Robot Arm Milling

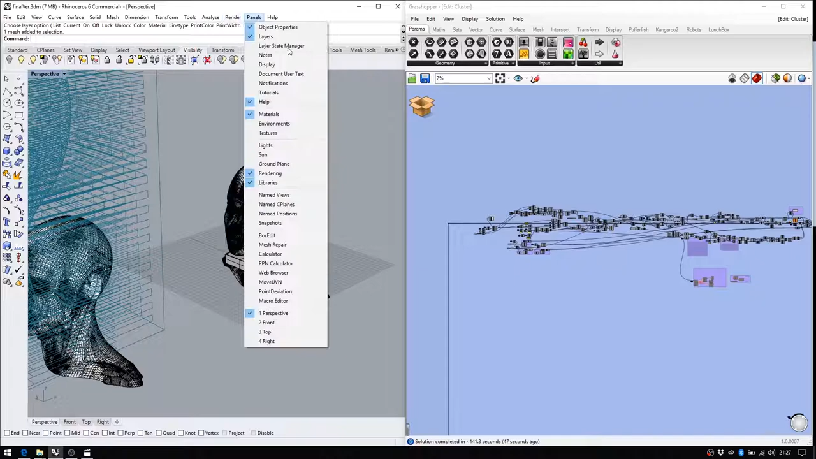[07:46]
the next step is like is to relocate it in a position that the robot arm can, you know, reach. And depending of the size that the user wants to reshape, you know, wants, for example, let's say the user wants to use to mill a block of, let's say,
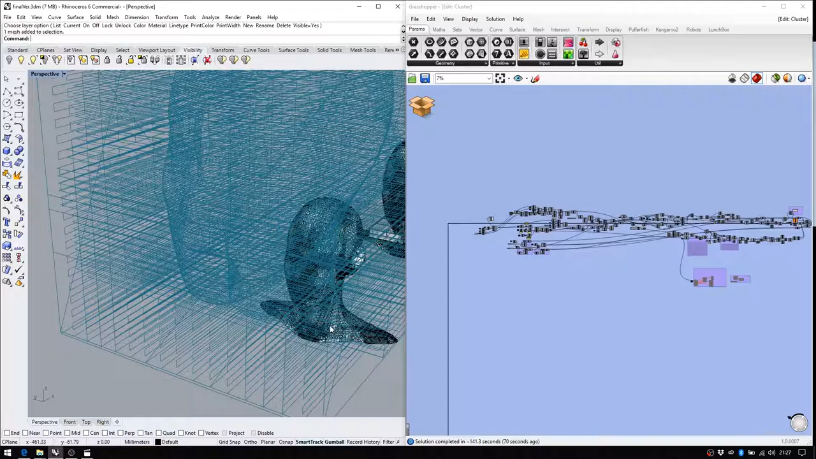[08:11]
4 centimeters by 40 by 40 by 40, let's say, okay, a box, right? So the scanning, it will be recalculated to the maximum volume possible for the block, because in the way that we were designing it
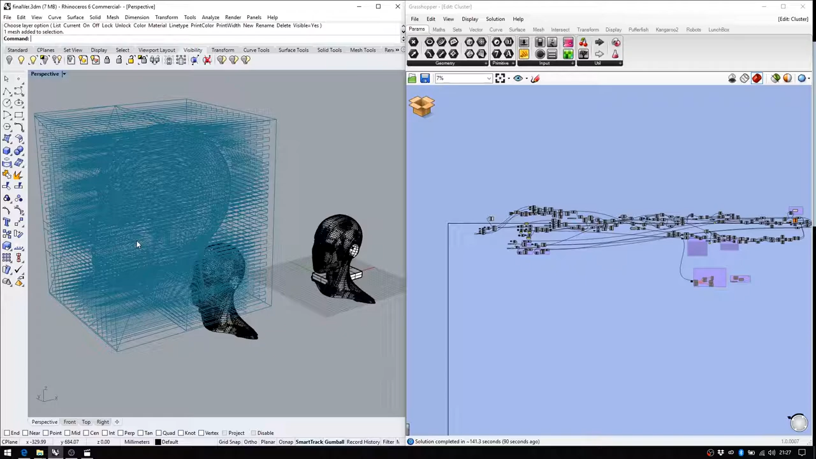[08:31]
is to use the maximum size, the maximum volume possible for the scanning
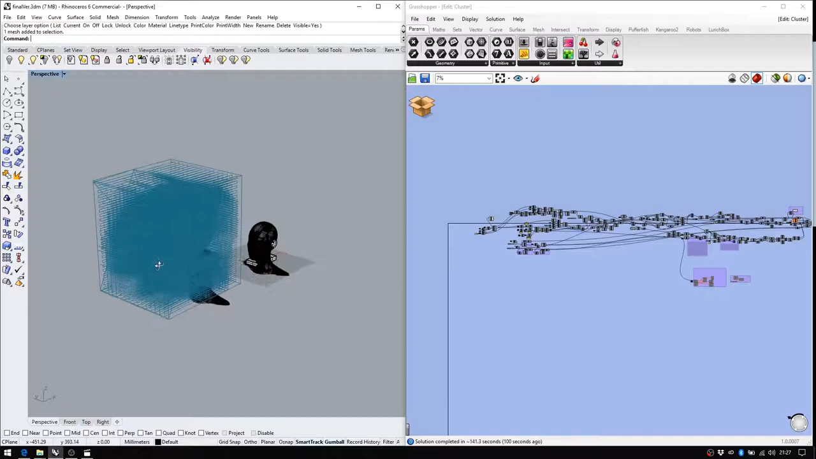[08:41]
into the building block. For example, here we decided that we want a
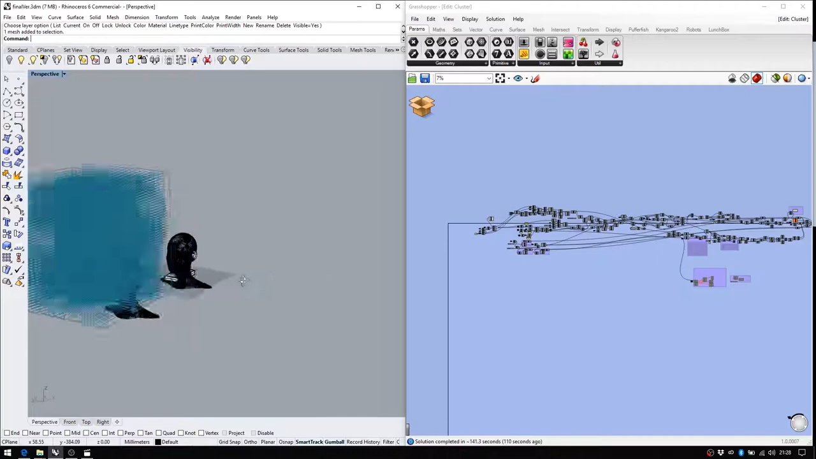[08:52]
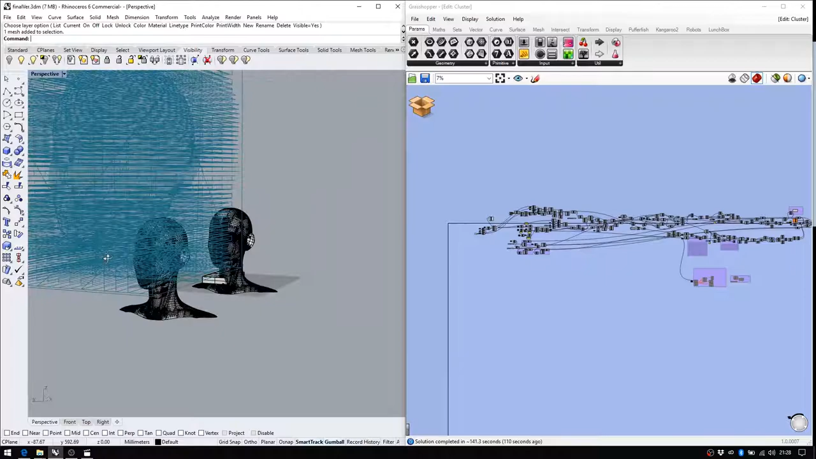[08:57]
40 by 42 and by 48 centimeters by tall, you know.
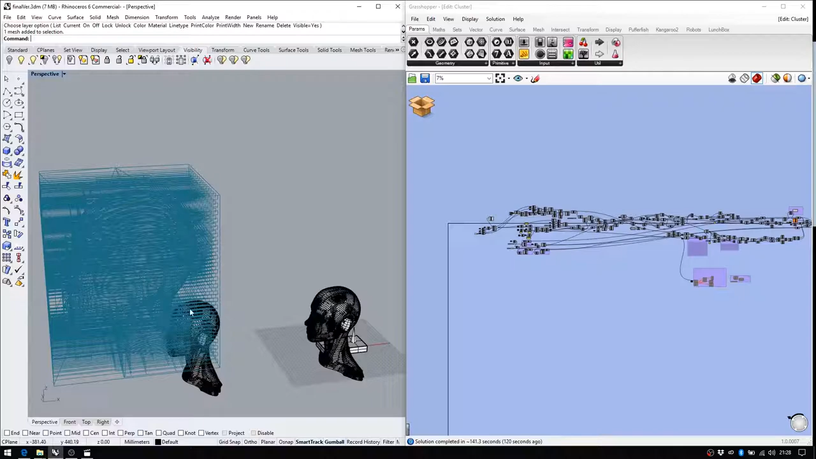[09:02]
So as you can see here, if we go to, let's say, this one, clearly this head was